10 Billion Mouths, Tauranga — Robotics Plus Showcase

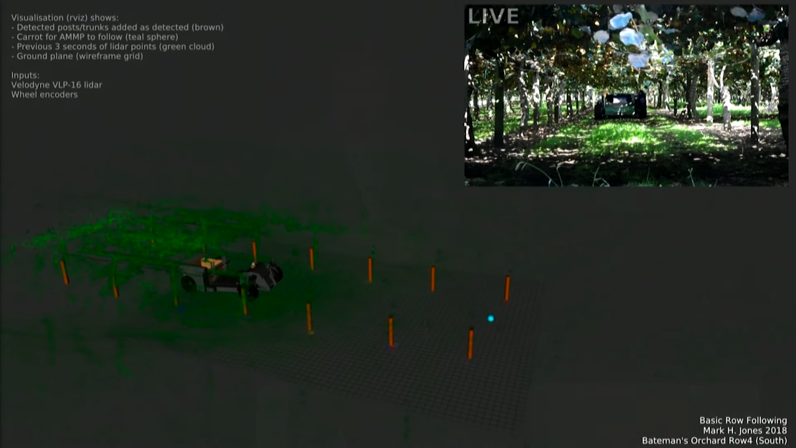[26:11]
there's been a heap of interest in how we can use that across a whole heap of different industries and George wouldn't have seen this one yet either so this is some of the autonomous navigation, you can see the live feed up in the top corner, this is the robot actually driving through an orchard working out what it's doing from all its sensor data, we can't use GPS by itself in this environment because we've got this nice solid roof over us which is a bit of a pain at times but